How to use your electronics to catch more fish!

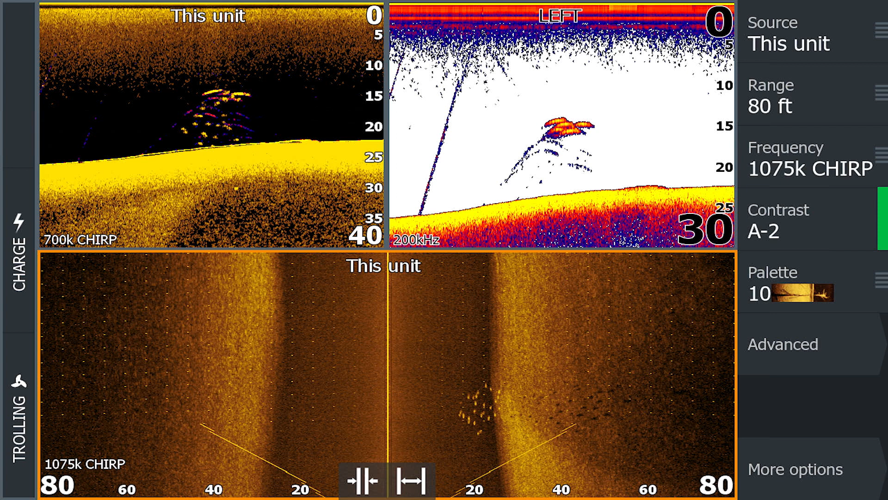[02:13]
So the cone being round shows vertical very well, but my down shows detail better. So I always run the two side-by-side of the cone.
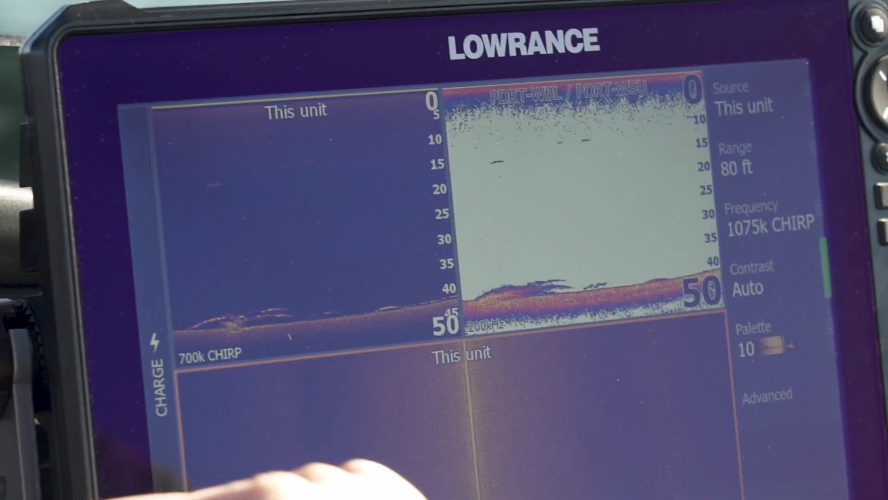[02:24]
Yeah, fishing. Based on the arcs? Fish or something, at some time.
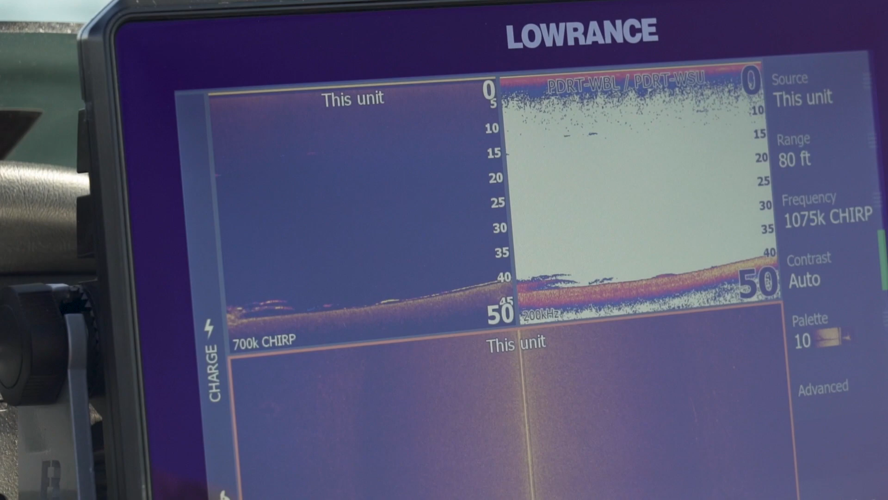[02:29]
If I was fishing and those were the fish that I was looking for, I'm going to go to my active target.
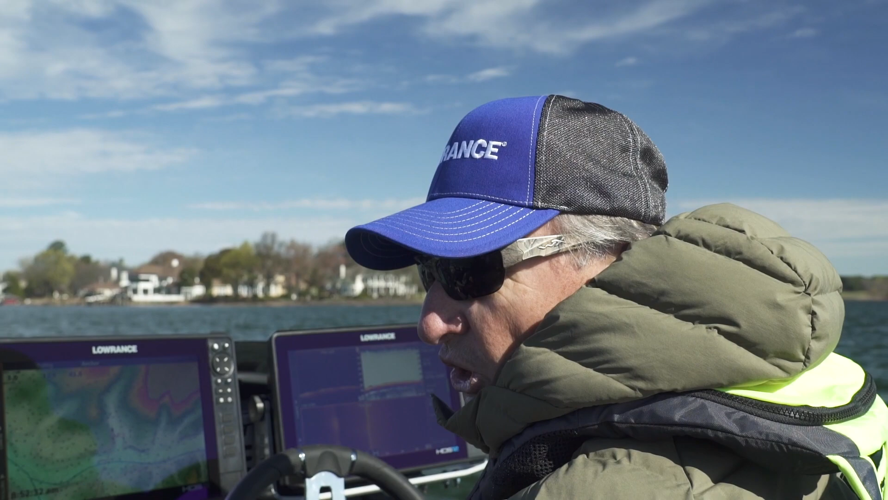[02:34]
If I run over them, I'm not going to continue to run over them. Here's a block or something that I just ran over.
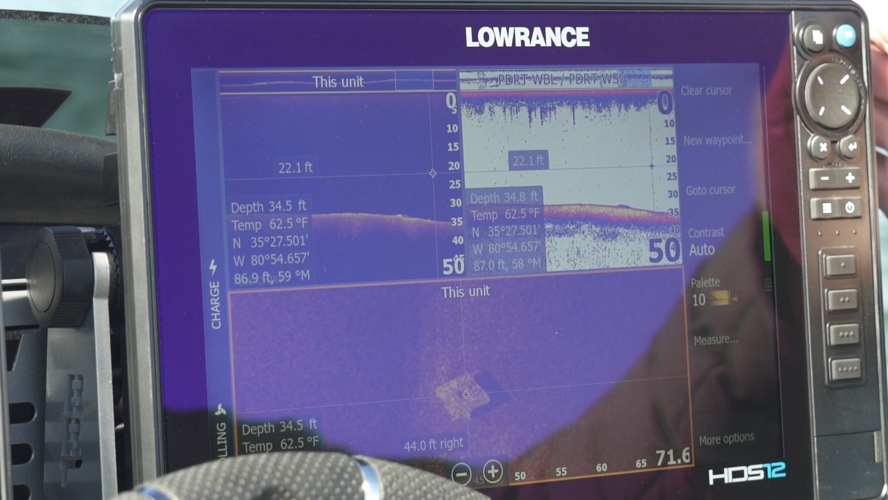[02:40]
On screen: water 62.5°F
I'm going to throw a waypoint on that, and then I'll go back and we'll look at that on our active target.
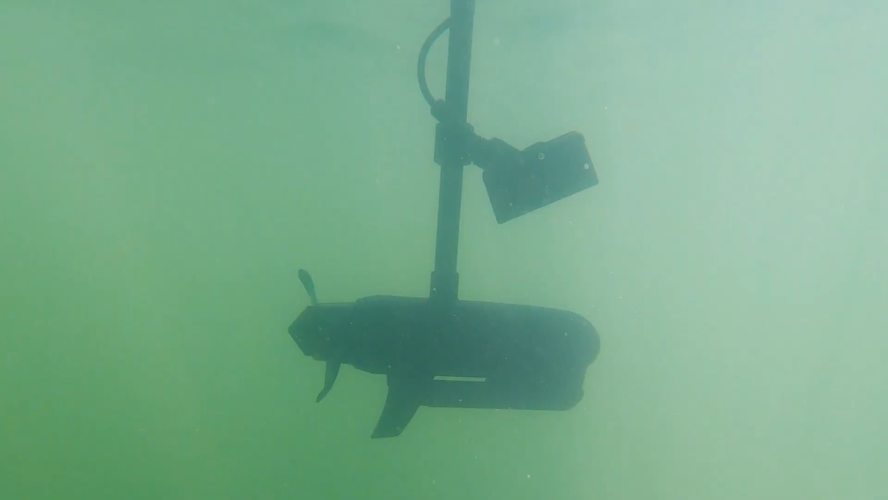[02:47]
And here, you know, I'm just scanning and just kind of painting a picture of it.
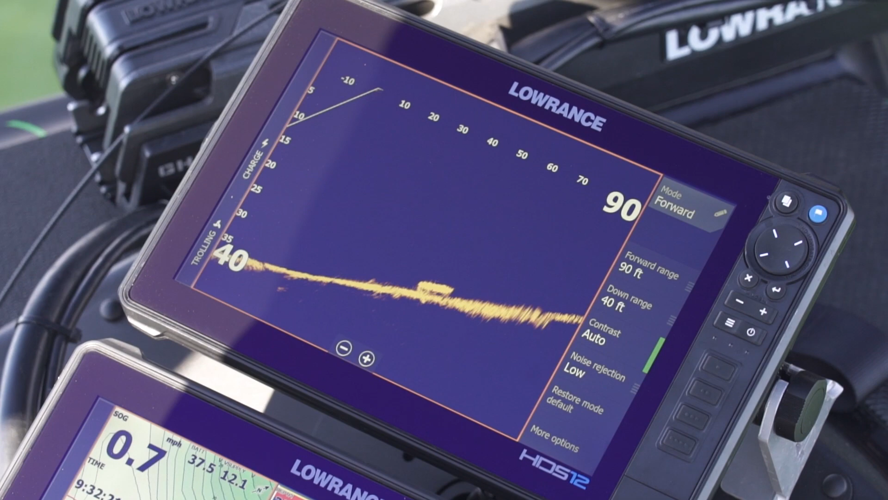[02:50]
There it is right there. See, it's at 50. And it's at 50 yards of the area. Another fish coming off of it. Instead of, you know,
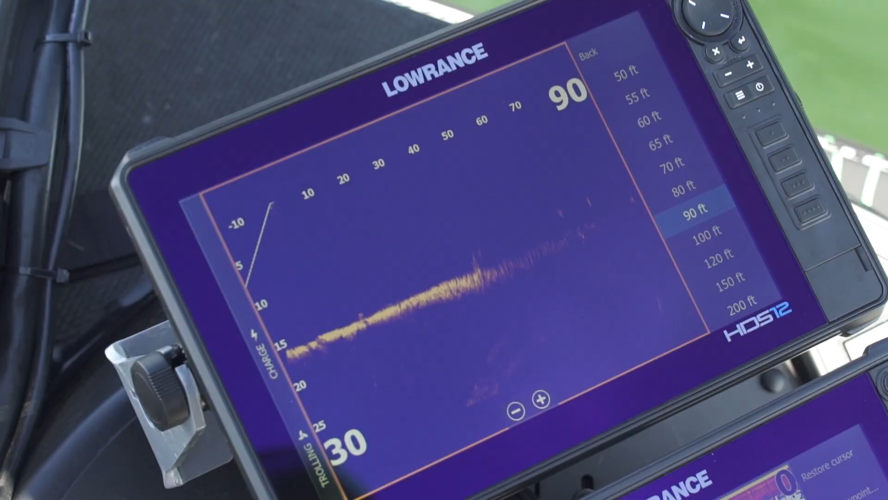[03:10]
I'm trying to go towards them.
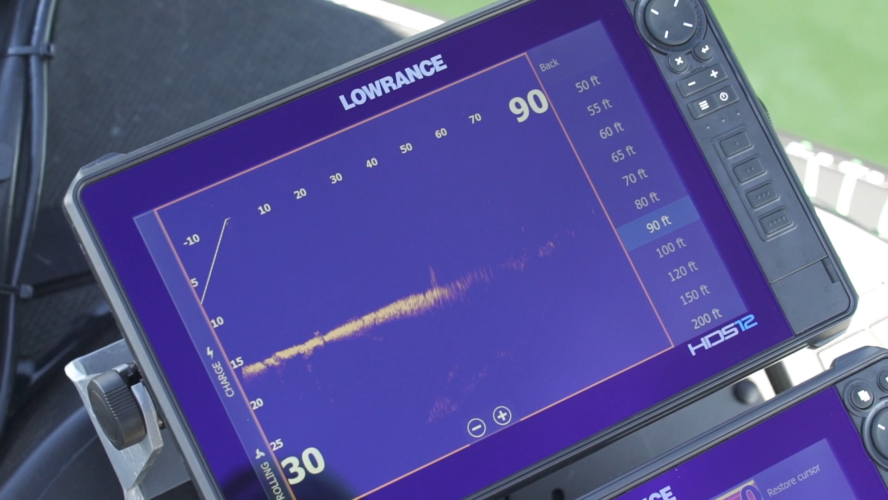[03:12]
Now whether they allow me to run over them or not, I don't know.
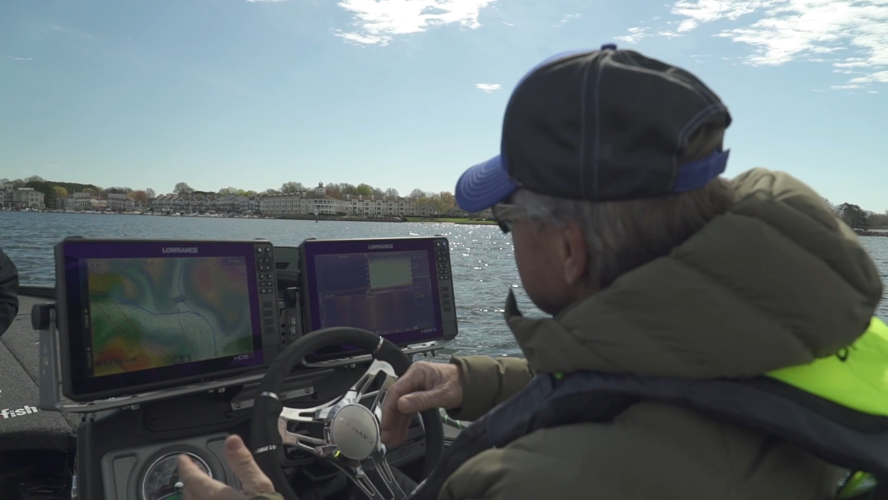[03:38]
I'm running my side scan, down scan of my 2D, and we're flipping right over the top of it.
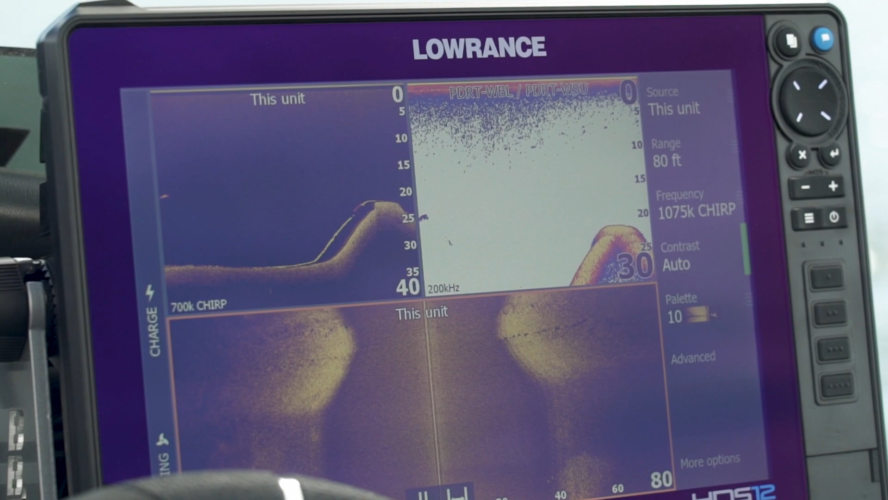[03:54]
And you can see the rise come up. Definitely flat on top.
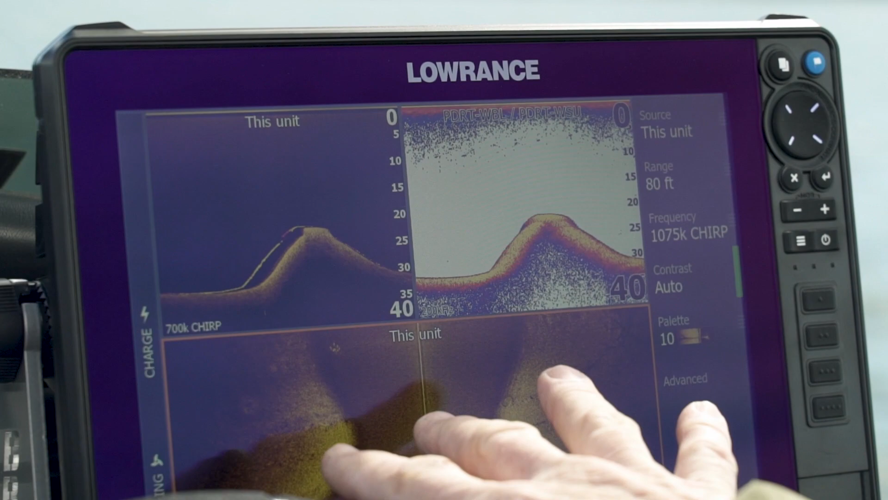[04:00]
I didn't see a bridge, but I'm going to swing around and make another pass.
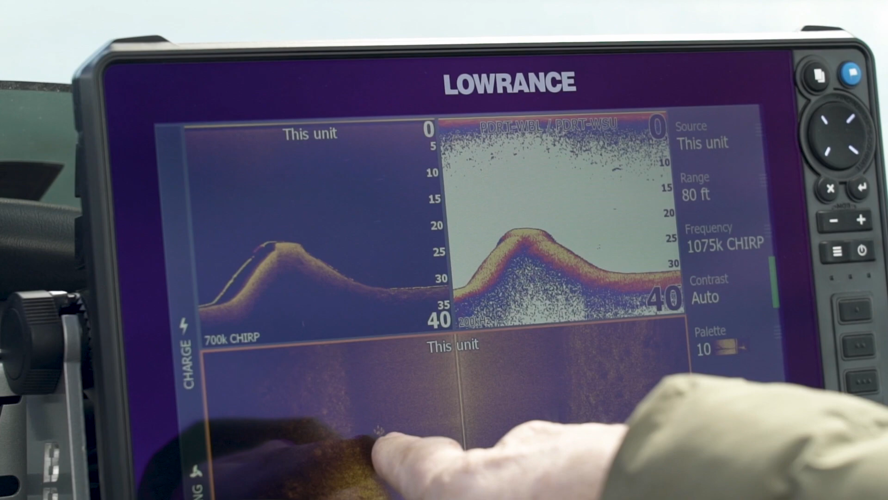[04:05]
But there's a little school of fish right there on my side scan. That group of fish right there.
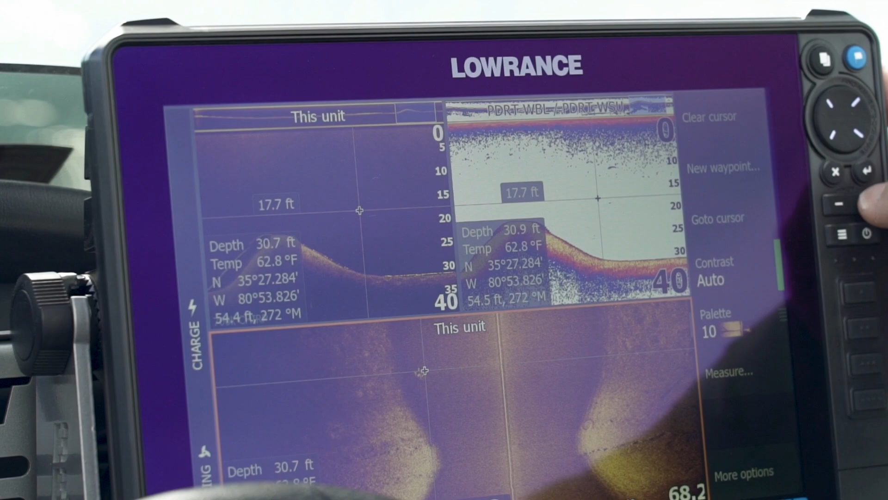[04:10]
On screen: water 62.8°F
But by using your map, then your 2D and your side scan, you're able to hone in on it real quick.